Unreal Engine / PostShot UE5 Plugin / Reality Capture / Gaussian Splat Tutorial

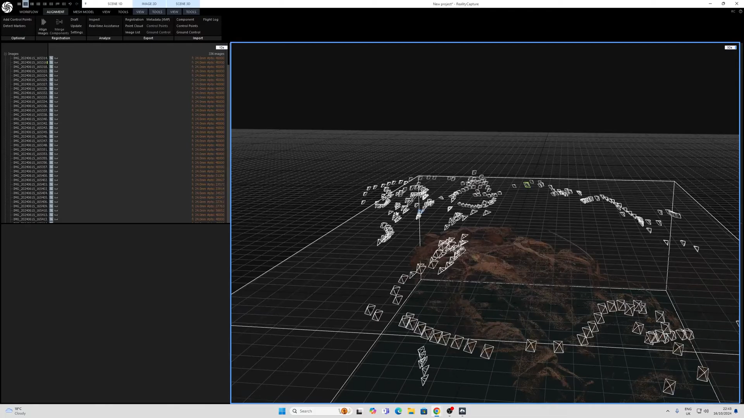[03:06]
And what we will need to do now is export the point cloud as a PLY and the registration as a CSV.
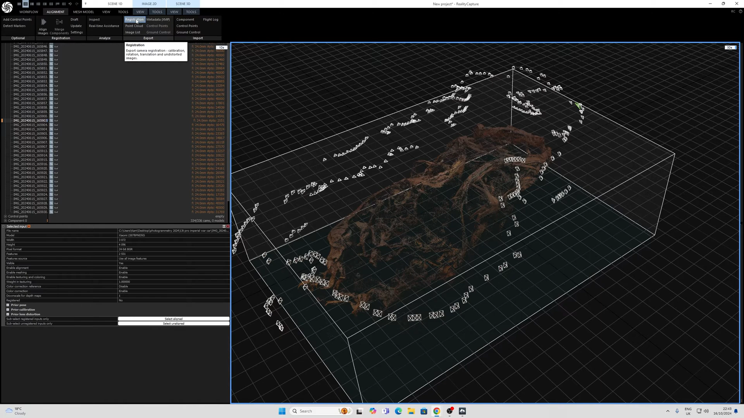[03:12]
This needs to be done in the folder of the images themselves. So I'll quickly show you how to do that. For registration, ensure that internal and external camera parameters are placed in there.
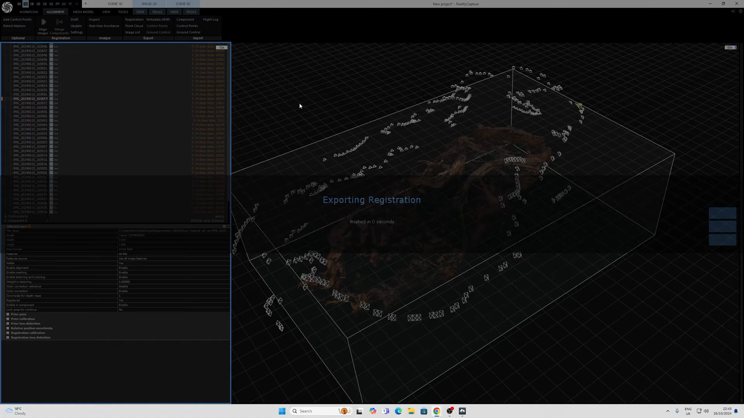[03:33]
And to export the point cloud, we may need to make sure that this is saved as sparse point cloud as polygon file format.
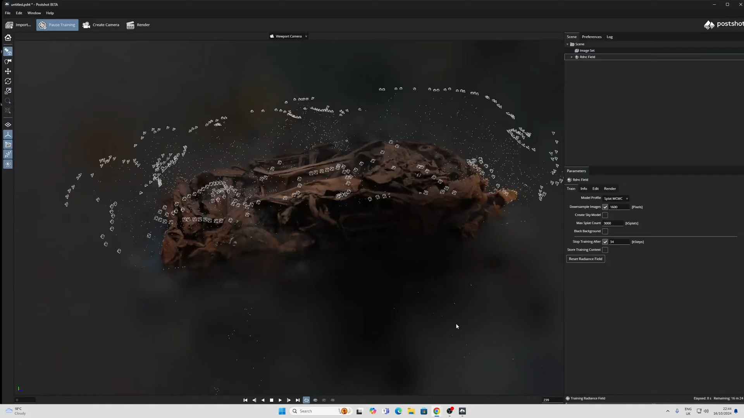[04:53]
Again, depending on your GPU, you might have to leave this for a while. My one is saying 13 minutes. Let's leave it and see what happens.
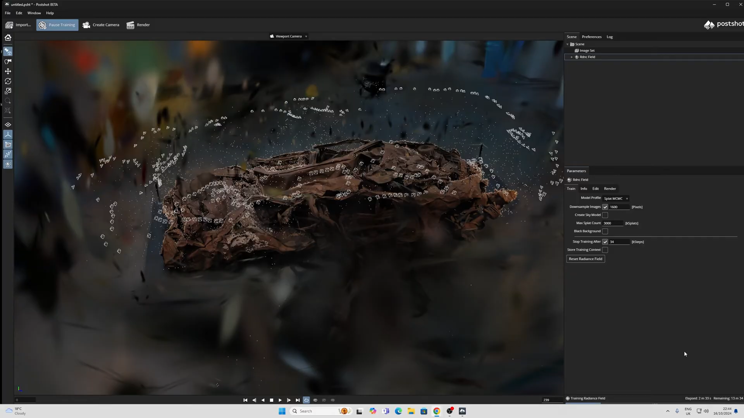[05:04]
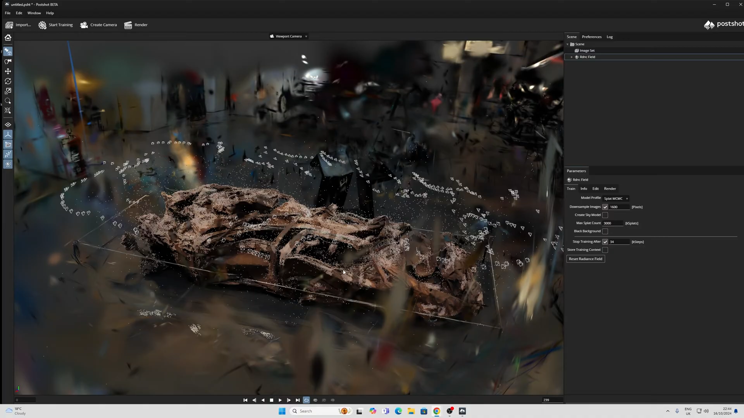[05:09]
Now, once the step limit has been reached, which took about 22 minutes on my computer,
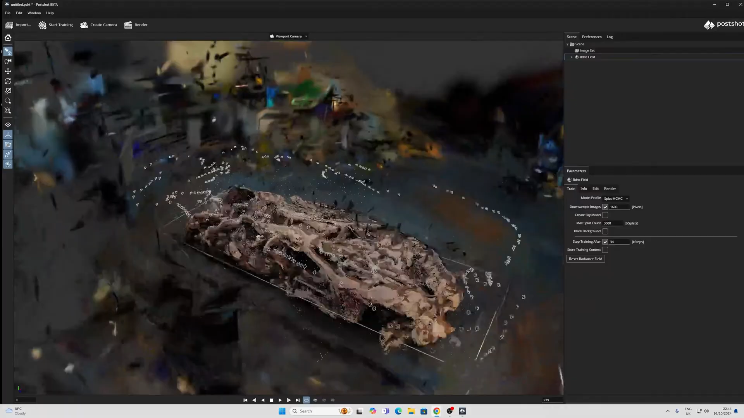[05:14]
you can move around this and view it, basically.
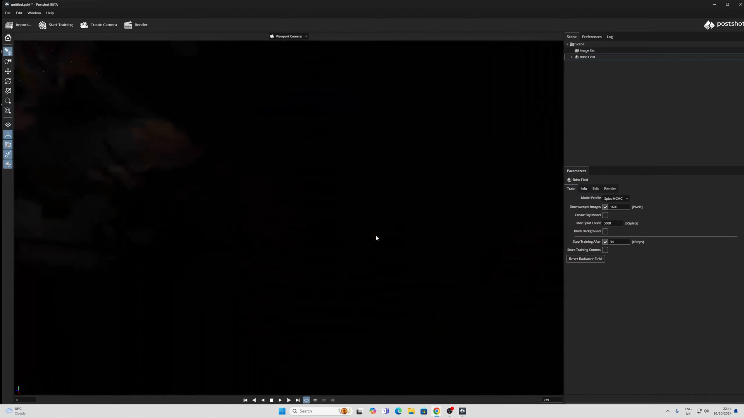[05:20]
So what you want to do is, you want to use your scroll wheel to zoom in, your left mouse button to orbit, and your middle mouse button to pan.
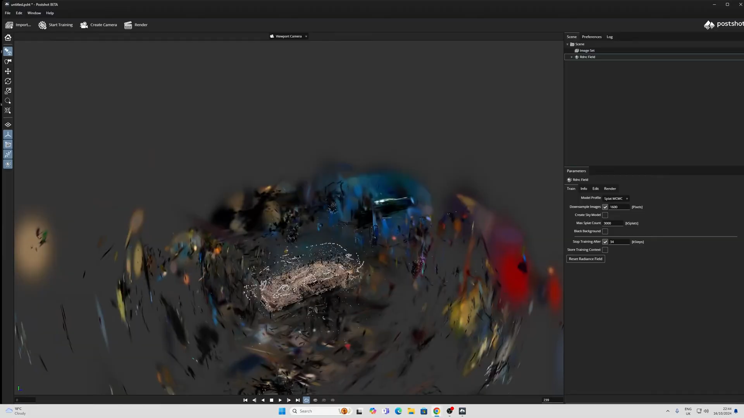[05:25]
You can also use your right mouse button to zoom in. So to crop, post-shot really only has this tool here, which for some reason doesn't behave like it has before for me. When I put the brush over here, it's up there somewhere.
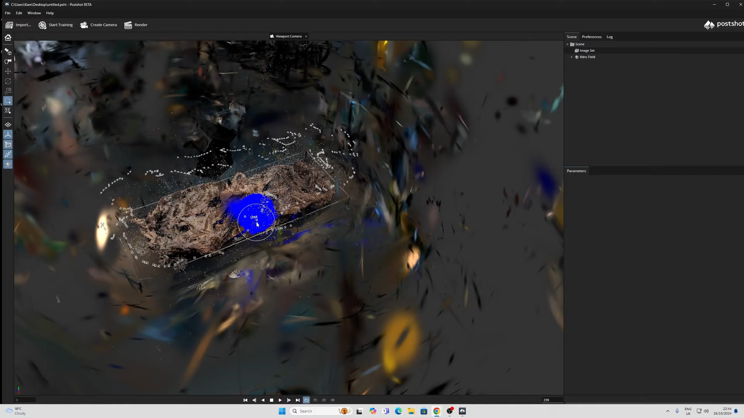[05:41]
I don't know if this is a beta thing or I'm just being really stupid, but it doesn't really work for me. With this, what you're supposed to be able to do is just select bits here, and then delete the bits that you don't want.
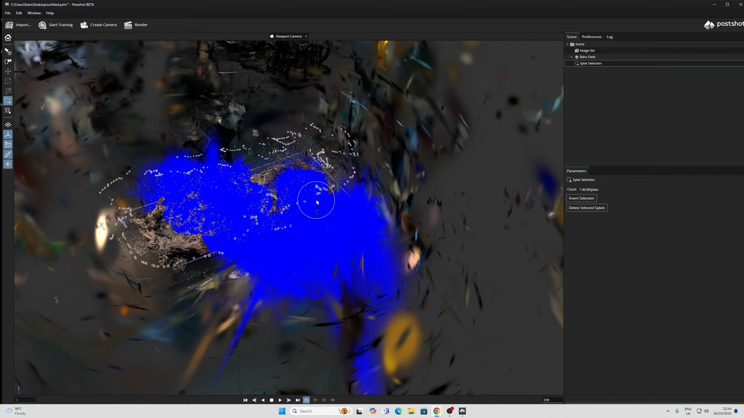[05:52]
But I'm going to go back on the history and show you another method that I use for cropping. What you can do is, you can go up to the top right hand corner here, and under here, you can actually specify a crop box.